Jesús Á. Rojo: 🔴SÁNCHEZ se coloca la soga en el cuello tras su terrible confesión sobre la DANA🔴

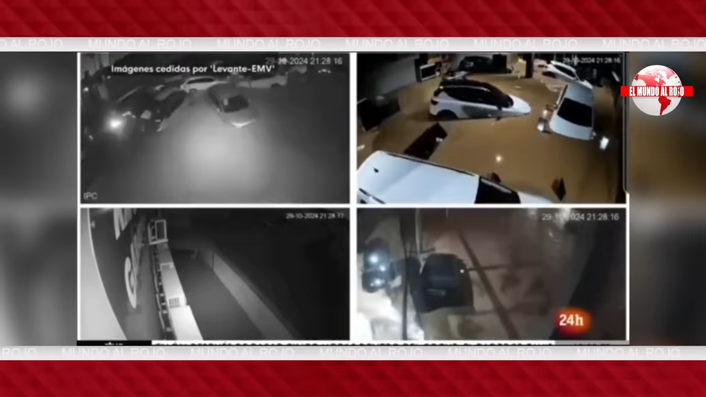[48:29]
pasaban de mostrar una total normalidad a estar completamente inundados por la dana.
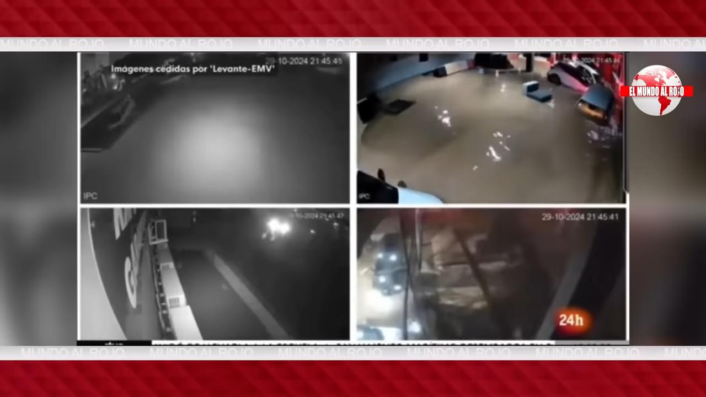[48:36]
Una catástrofe que se puede apreciar en estas imágenes.